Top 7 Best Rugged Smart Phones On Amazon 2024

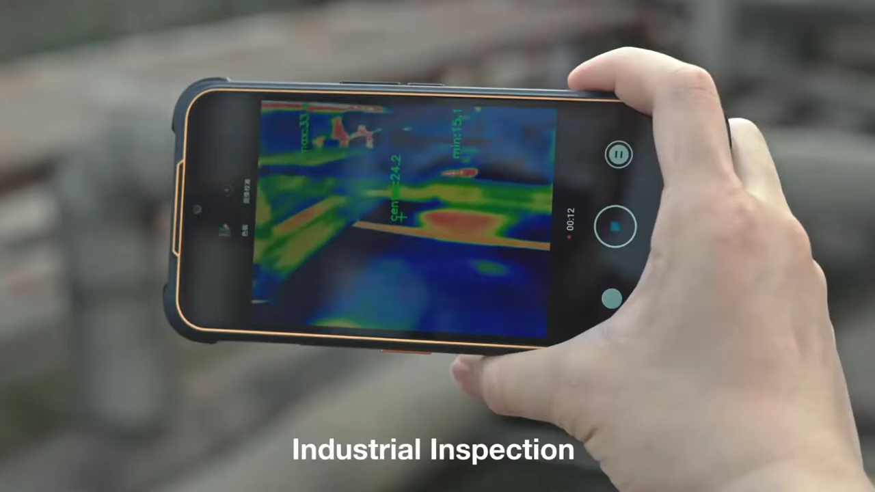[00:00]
In this video, we will look at some of the best rugged smartphones available on the market.
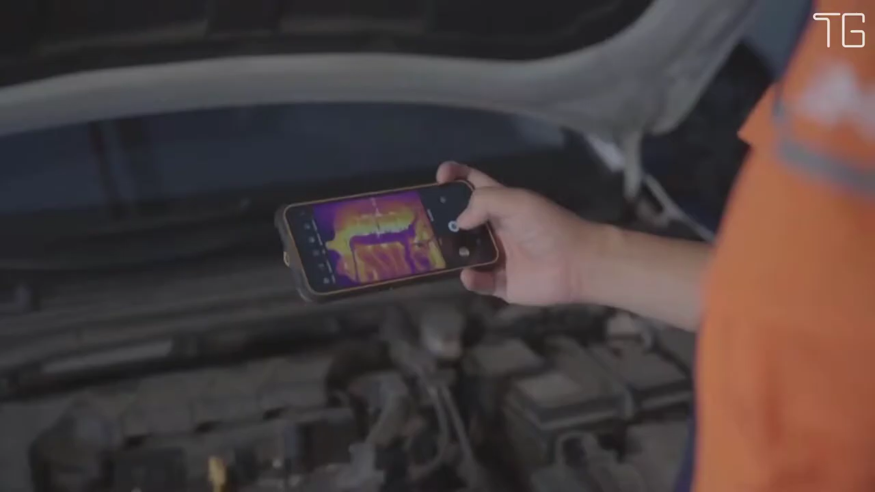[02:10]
Maragers all objects within 5 meters.
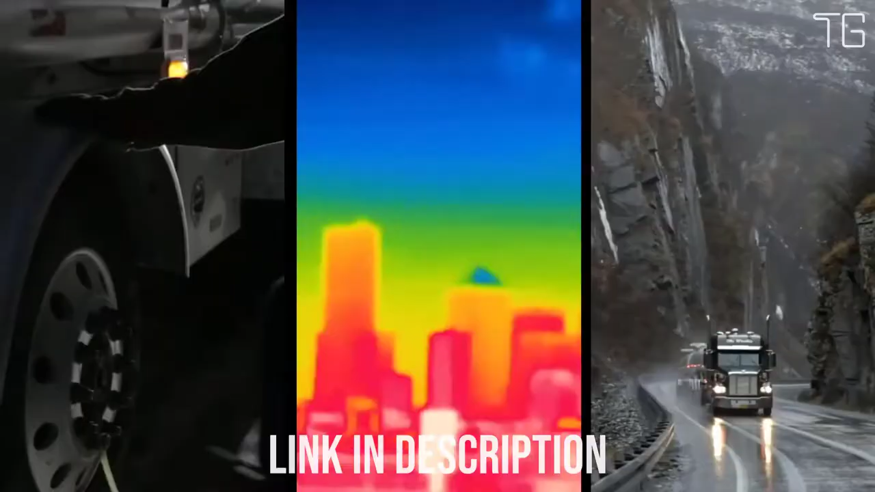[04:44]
providing even more thermal detail to help locate and diagnose the damp,
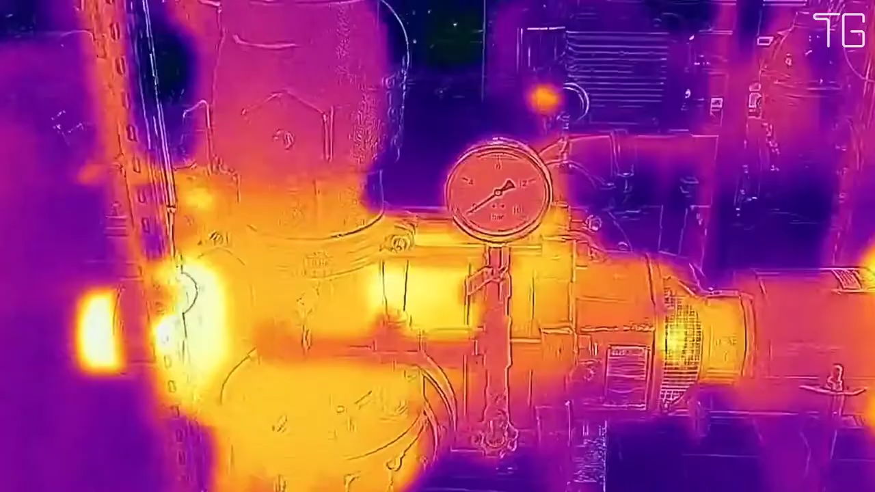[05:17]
Thermal imagery can be blended with the visual image from the S62 Pro's 12-megapixel dual-pixel Sony camera,
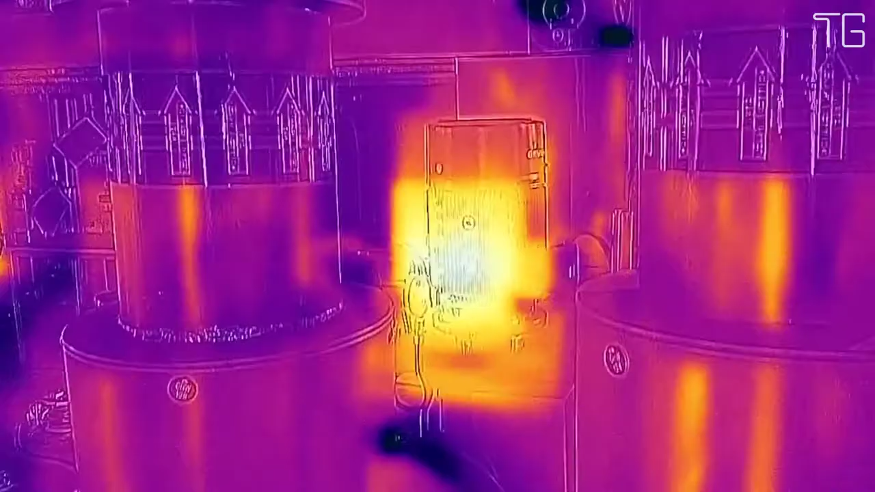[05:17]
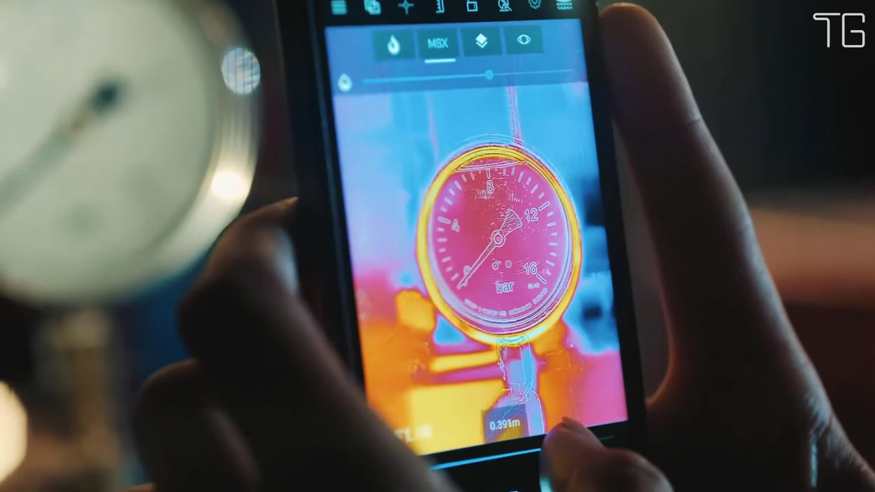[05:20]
or used with Fleur's variable-intensity multispectral dynamic imaging technology
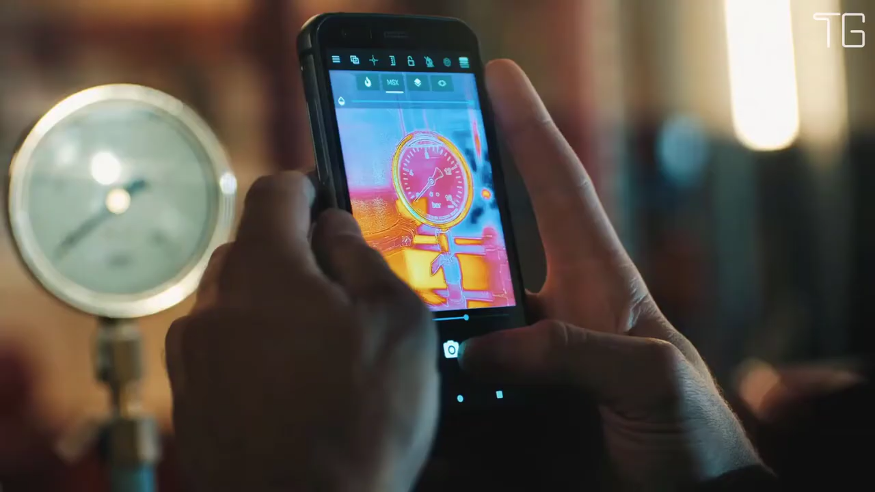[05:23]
that overlays linear detail from the scene onto the thermal image,
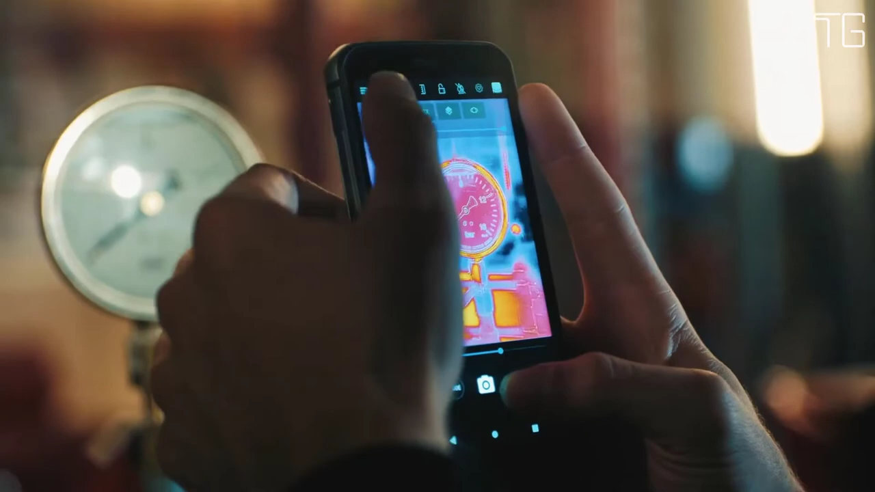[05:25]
providing greater context to help understand thermal images.
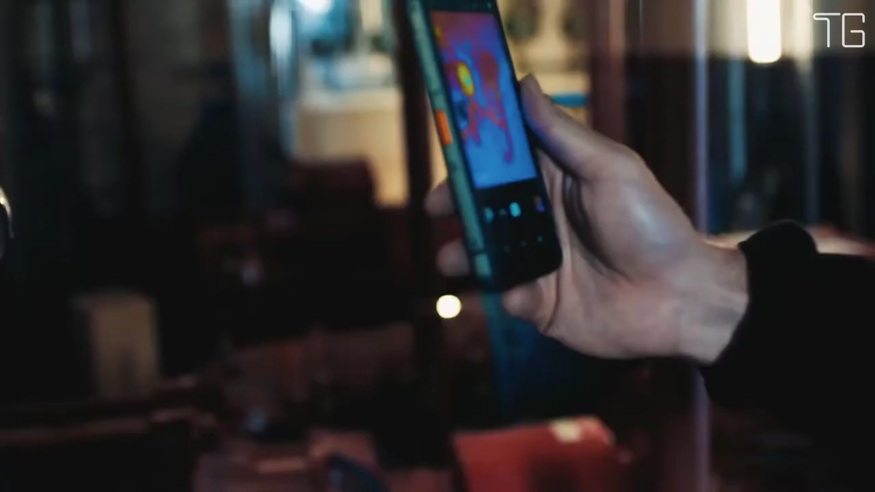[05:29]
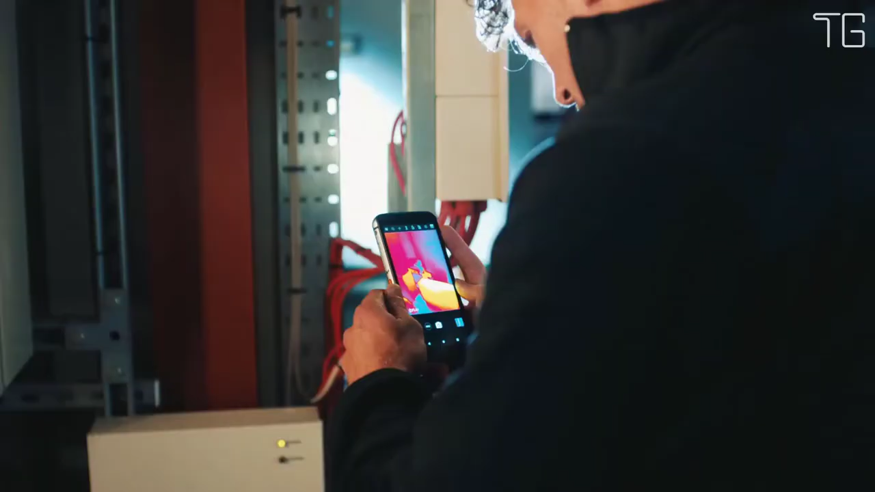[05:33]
These new features all create a more immersive and intuitive experience and ensure the CAD S62 Pro produces thermal pictures of stunning clarity.
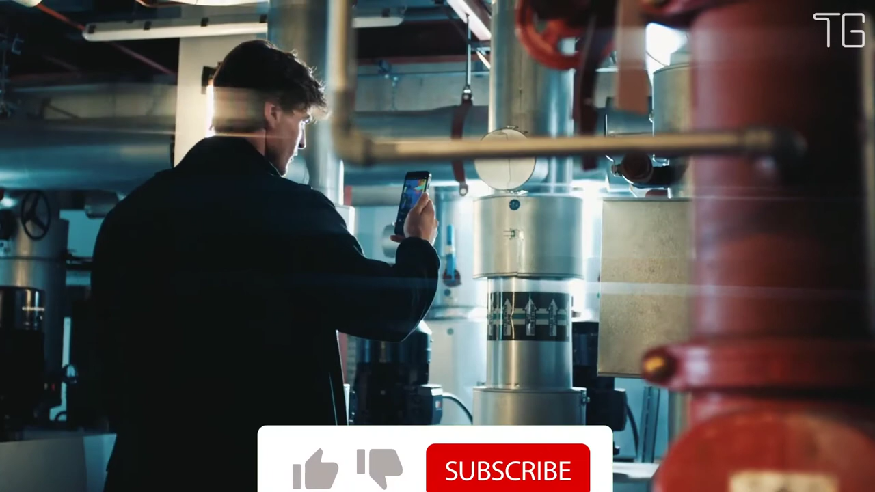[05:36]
The CAD S62 Pro features several exclusive enhancements,
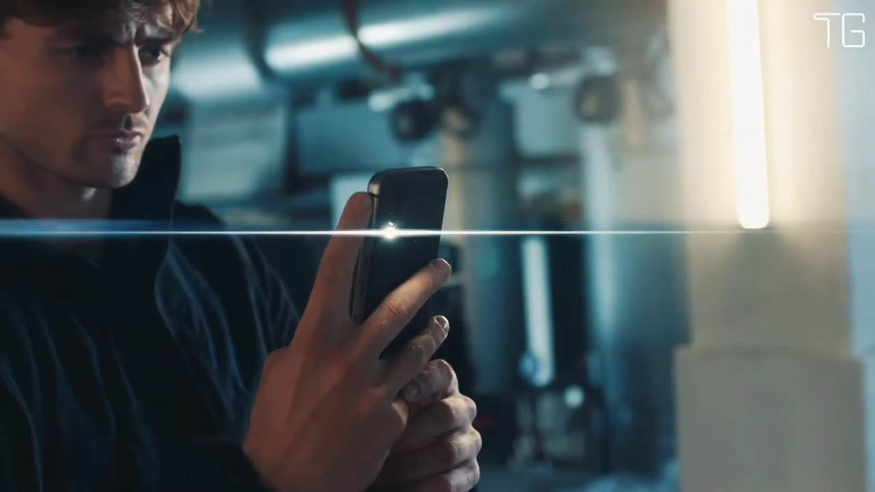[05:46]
the draft, the leak, the hotspot, the electrical short, the blockage, or the elevated temperature.
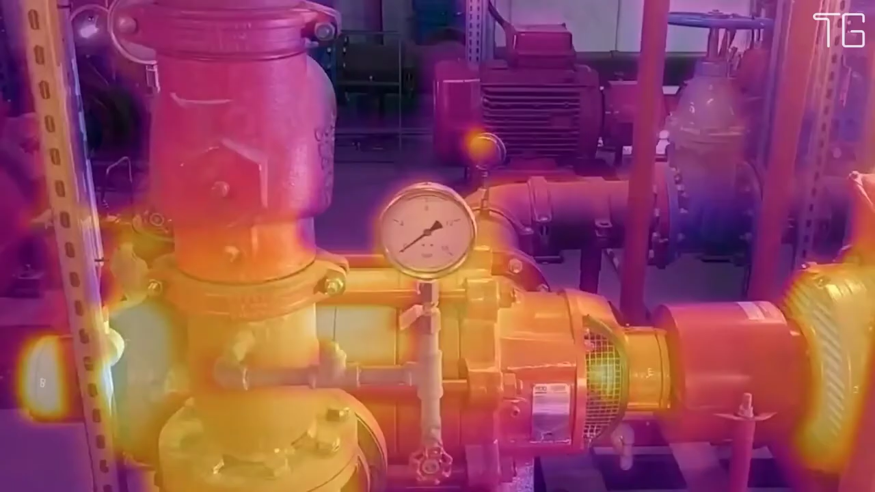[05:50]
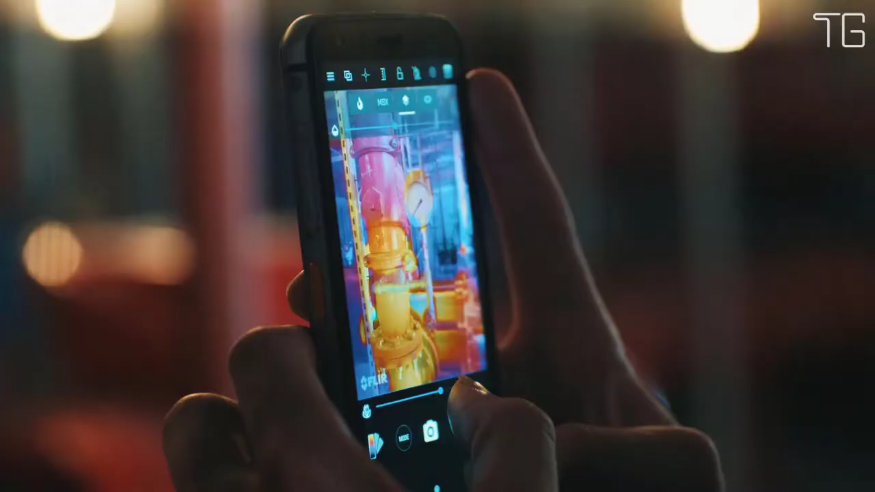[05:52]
The CAD S62 Pro is an advanced tool, providing instant access to professional-grade thermal imaging in a rugged smartphone, always on, always ready.